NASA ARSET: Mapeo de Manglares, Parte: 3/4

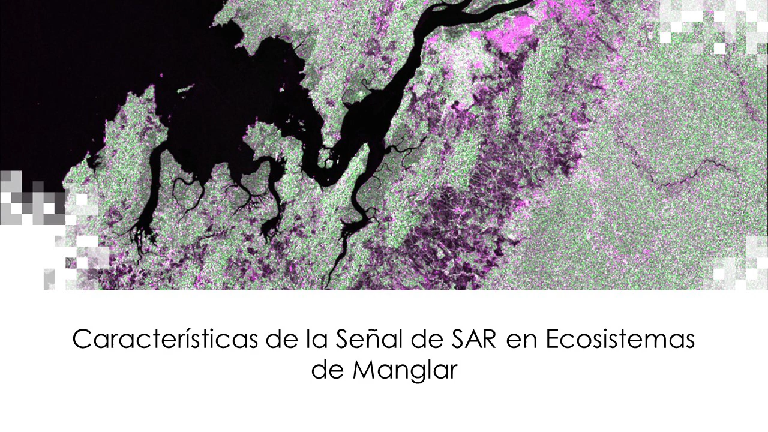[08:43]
Ahora, vamos a repasar las características de la señal de radar en ecosistemas de manglar. Ok, así que quiero hacer un repaso de los mecanismos de dispersión y la interacción de la señal de radar con la superficie. La longitud de onda, acuérdense, determinará cómo interactúa con los objetos de la superficie. Así que la onda interactuará con características en la superficie que tienen aproximadamente el largo de la onda. El tamaño de los componentes en la superficie determinará su rugosidad.